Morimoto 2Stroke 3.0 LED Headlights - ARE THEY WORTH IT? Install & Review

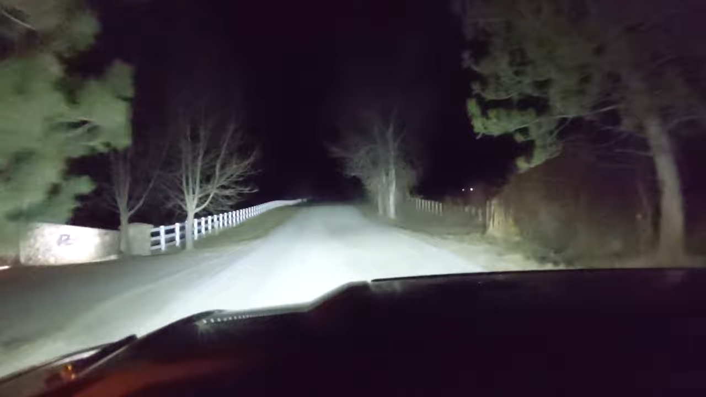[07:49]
Everything in the camera looks nice and bright white which I kind of wish it looked like the way it did on the camera but in real life it's actually a little dim and a little blue. They're definitely a little bit brighter than the stock bulbs uh but I'm really not blown away by them and maybe I'm expecting too much but I was really expecting to be blown away and not even necessarily need a light bar but it looks like I'm still going to want some at least some cubes or something for my high beams. As you can see the throw is better with the highs and they switch on pretty quick but I was really hoping to see much further down the road at this point um and I can see a little bit further than what's in the camera but um I was really hoping for more.